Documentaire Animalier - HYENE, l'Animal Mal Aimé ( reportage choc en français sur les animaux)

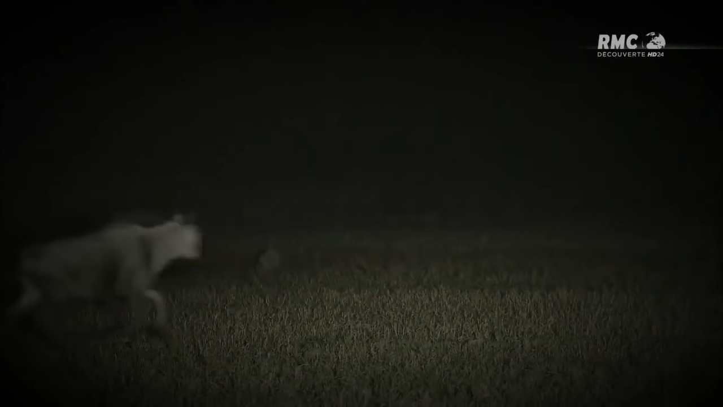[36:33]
La panique s'installe et ils tentent de s'enfuir.
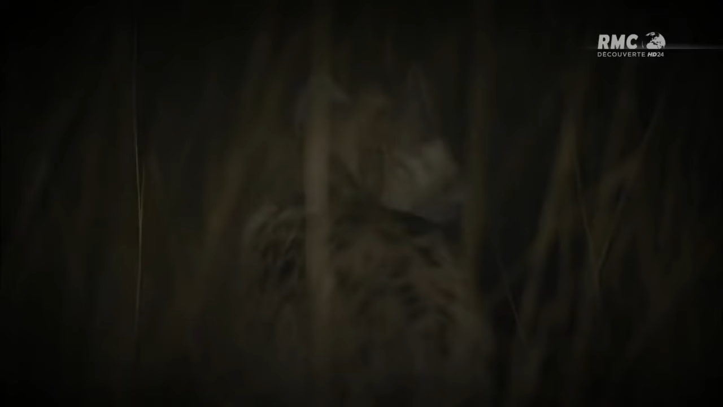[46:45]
La dominante s'est jointe à la chasse. Seule, elle est à la recherche de petites proies.